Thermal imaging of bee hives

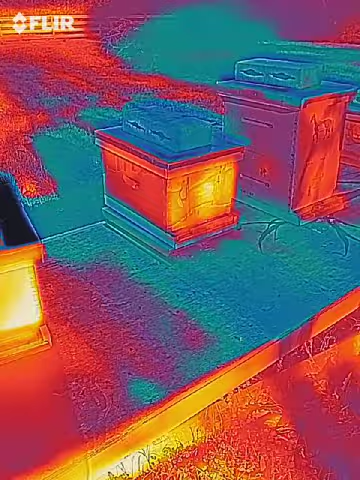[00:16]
I'll just preface it, it's both a lecture that we went to and then we took
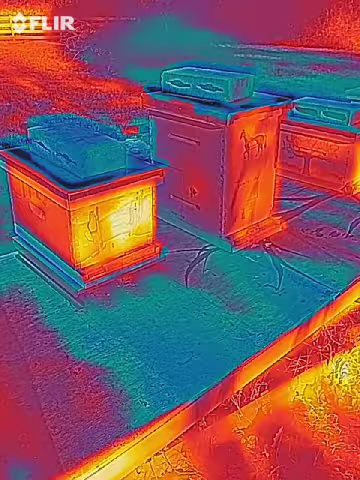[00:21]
a class online that just went over the basics on how thermal imaging works.
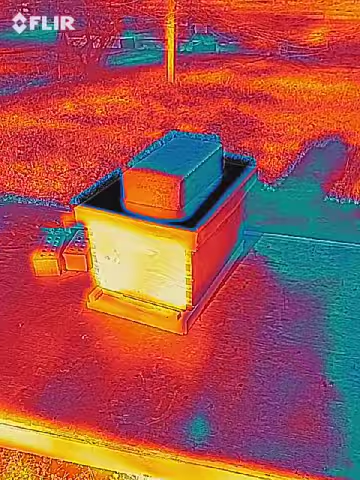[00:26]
And we'll talk about that with our beehives. I'm not saying that we're an expert.
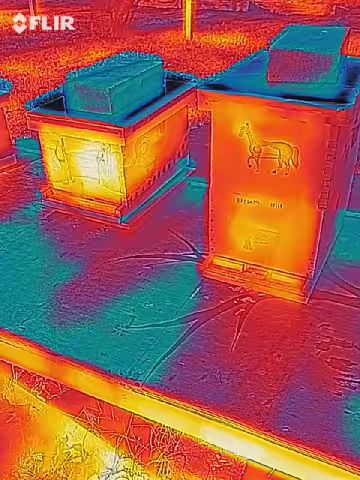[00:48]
I know that because as I was exiting my back porch I got a temperature gauge right there.
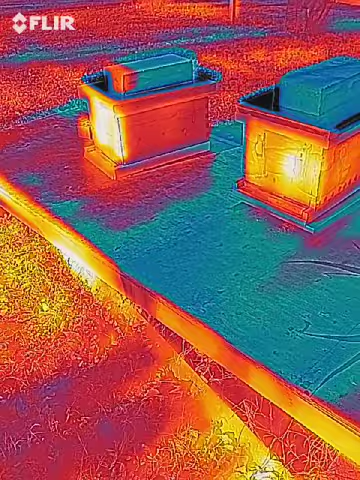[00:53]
Well, thermometer. But here, I'll tell you what the thermal imaging says. And we'll add two of them. But right now you can see sun's rising, it's hitting off our hive boxes. And we got 60, we'll go with 65 as kind of average. The platform is at 30, and that's 30 in the shade.
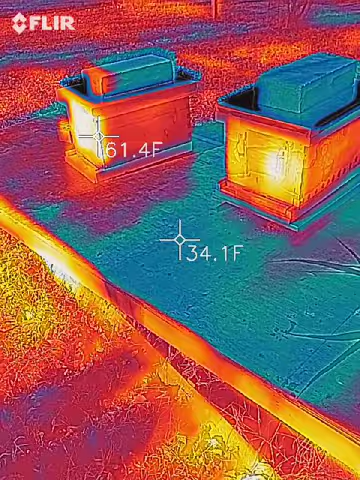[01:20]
Now if we bring the dot down here, we have 65-ish, about the same as the hive box.
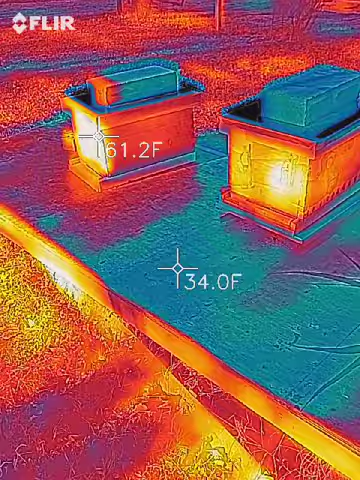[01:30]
So keep in mind when you're using your thermal imaging, wherever the sun's reflecting off of, that's really the temperature that it's taking.
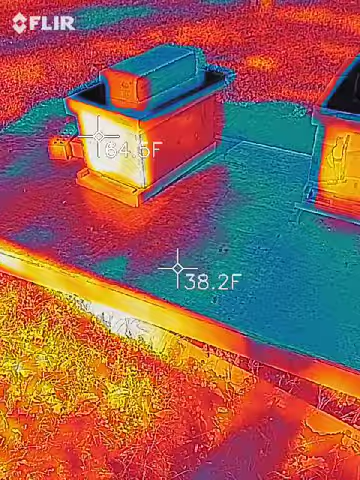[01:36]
Now is that the temperature inside the box? No.
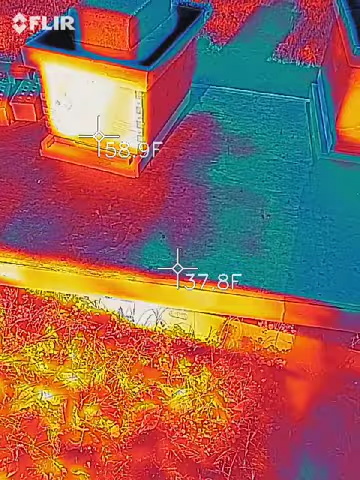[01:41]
We're getting the reflected heat off of the box. So it's all based off of light reflection.
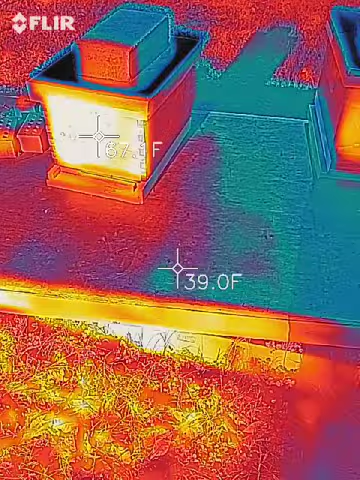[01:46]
So you just have to keep that in mind.
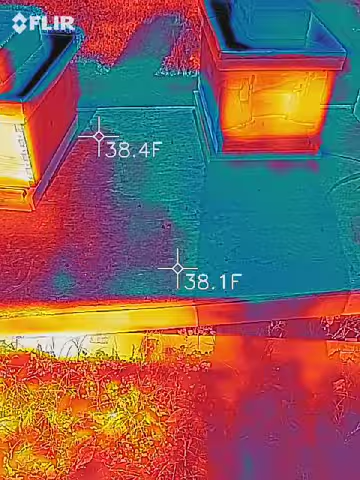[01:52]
We're not saying inside our box is 50 to 60 degrees.
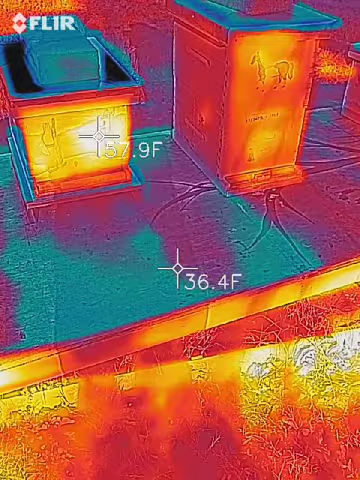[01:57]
What we are saying is that there is heat reflecting off the box. Now, this is the side with the sun.
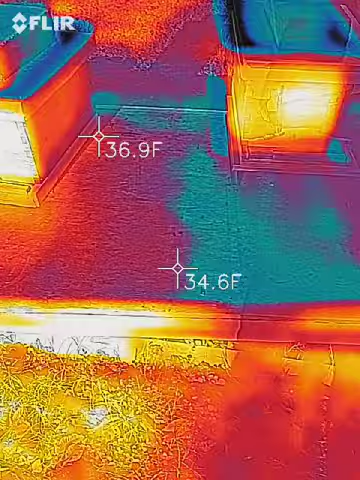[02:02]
We'll walk to the other side.
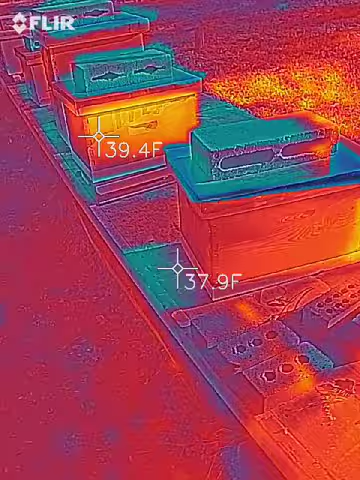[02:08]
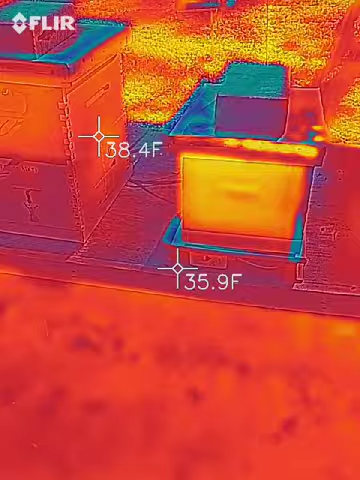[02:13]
And let's see this box in the middle. You can tell that we use metal on our top lids because you can see it reflecting a little bit.
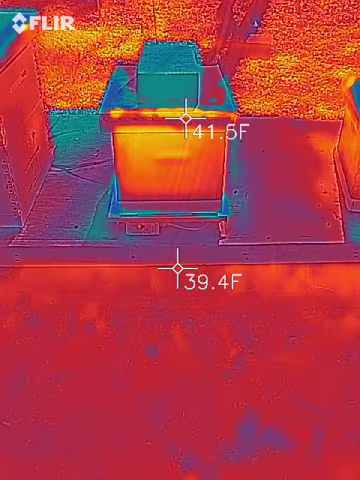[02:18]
And on the back of the hive it says 42.
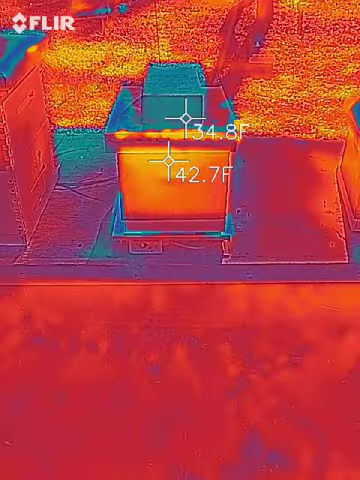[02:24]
Now what I'm looking for is a spot like so,
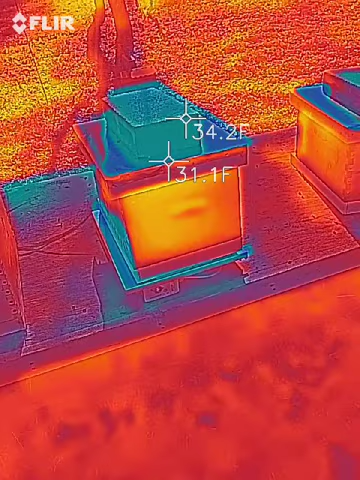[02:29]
where the sun is hitting off the hive. Or, excuse me, where the sun is not hitting off the hive.
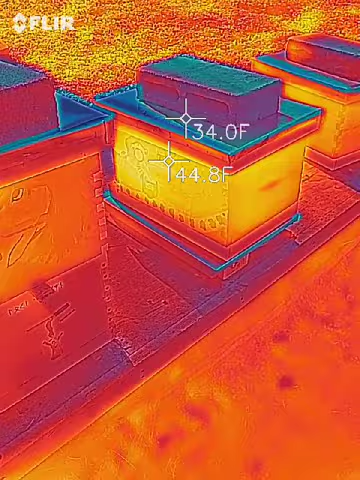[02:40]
This is the side of the box and the sun's on the other side is what I'm saying. And you can still see heat coming through. So that is a good sign.
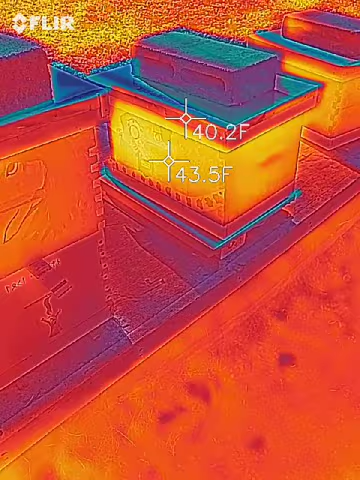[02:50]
It's warmer than the outside temperature.
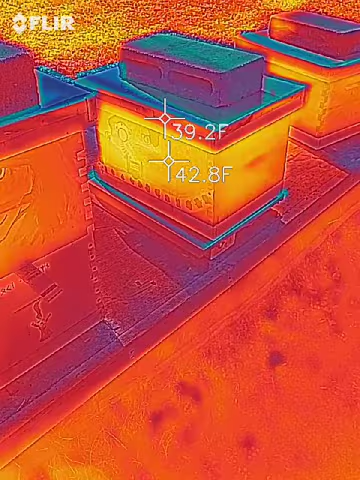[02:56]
And so that, just based off of that, tells me my bees are alive. There's heat in there.
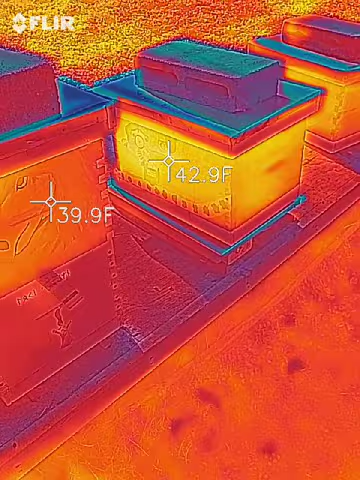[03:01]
Okay. That's my first sign that things are going well.
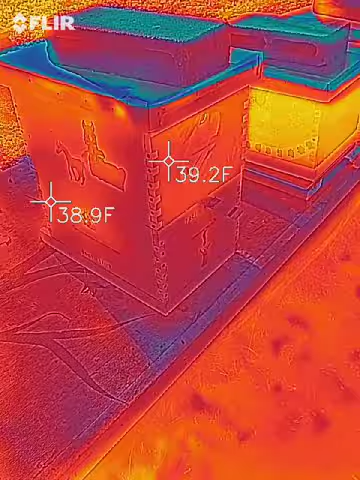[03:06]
Okay. So this is a double brood box. It's a little bit harder to tell because the heat is spread out. But you can tell they are not in the back of this box. Not on the bottom.
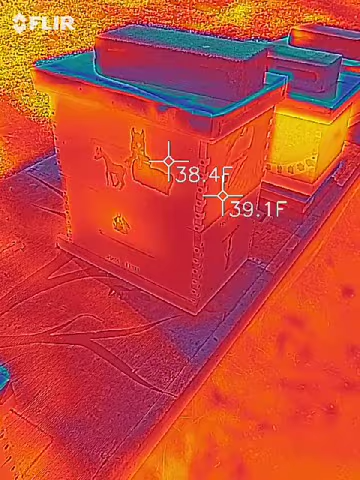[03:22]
But towards the top it gets warmer. Which heat rises, if we remember that. So that means there's definitely something in that box.
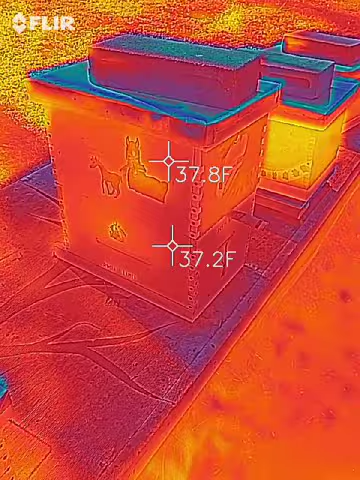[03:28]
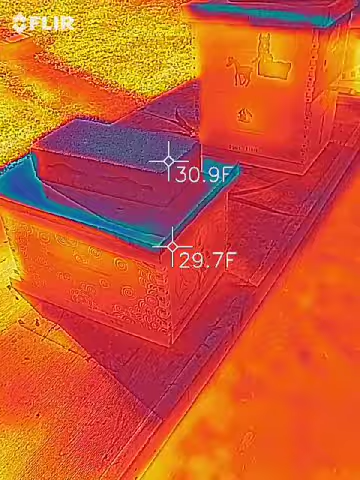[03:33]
And this is just testing to see, hey, are the bees alive?
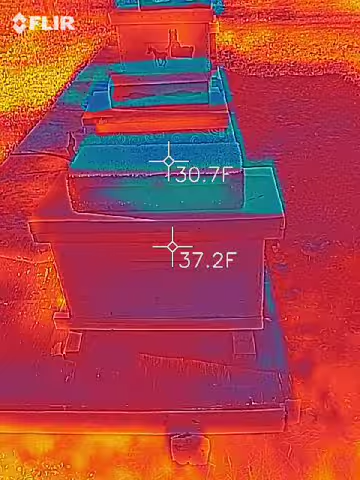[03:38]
Or are we just having empty boxes out here? And this is a good depiction of where the sun's hitting the front and it's warmer.
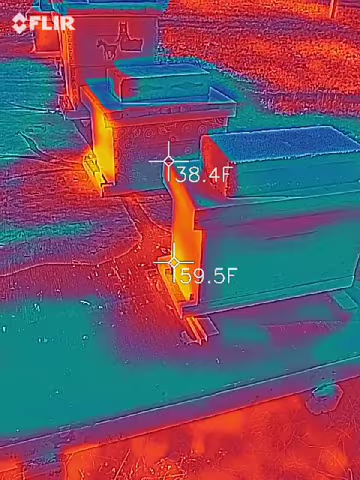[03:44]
And towards the back of the hive, it's cooler. Now, knowing this,
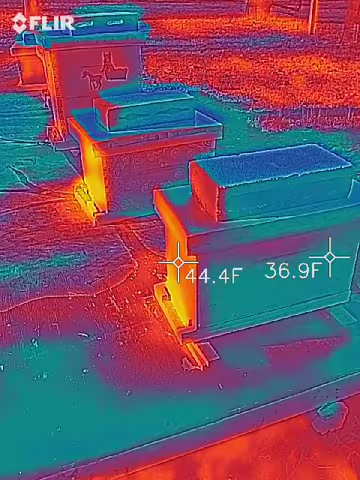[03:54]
we can guess that if the sun's hitting off the front of the hive, most of the bees are going to be towards the front.
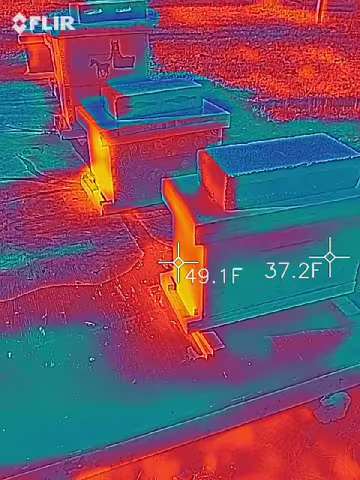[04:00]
They're not going to be at the back of the hive. Even if their stores are back there, they're going to move to the front for the warmth.
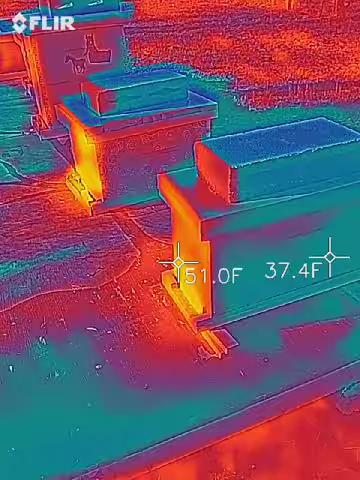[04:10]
And if it was later in the day, even on a day like today,
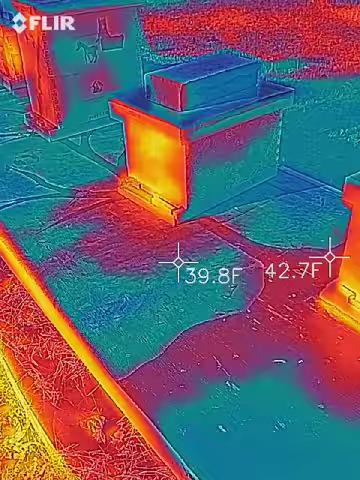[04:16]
which is 42 right now, probably 55 middle of the day, the bees are going to fly.
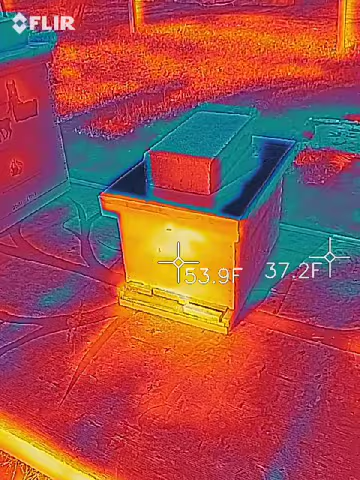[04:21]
There's actually, you can see one crawling right there and just fly away.
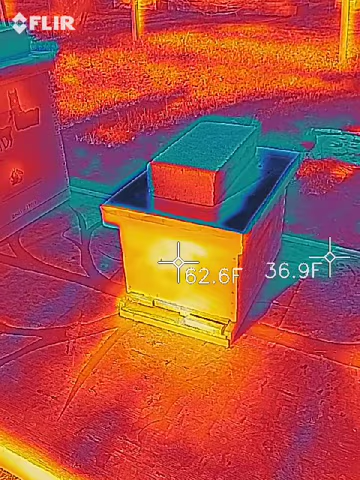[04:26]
So, they're going to be flying. Just got pinged off my head from that bee that you can see.
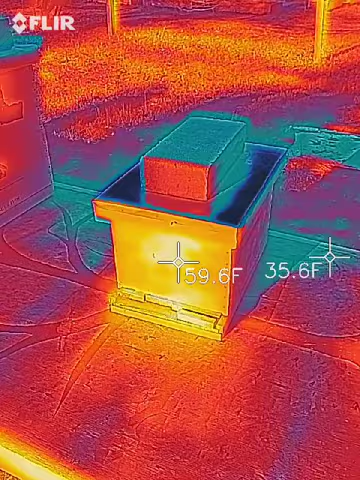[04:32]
So, they're going to be flying.
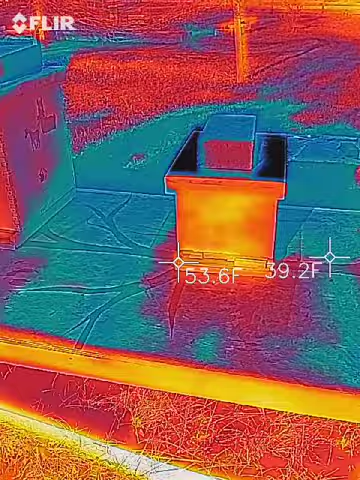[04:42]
On different days, not today, but on another day, I'll set up my tripod and I'll keep this FLIR camera up.
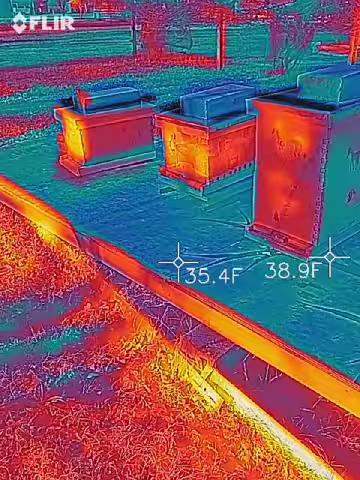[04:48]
And you can see where the sun moves off this
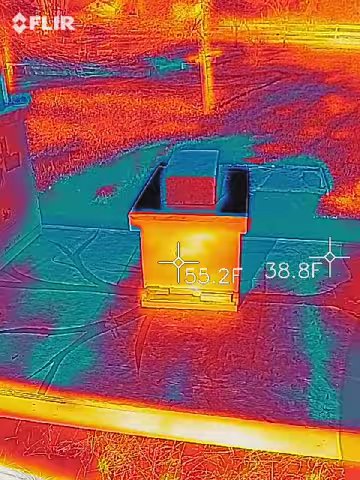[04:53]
side of the box and goes to the other side, the left side here where I'm trying to point the dot.
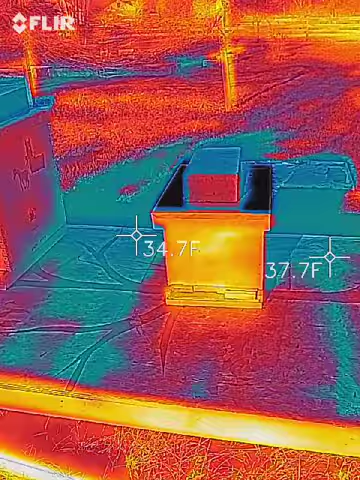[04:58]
And you'll still see residual heat towards the front.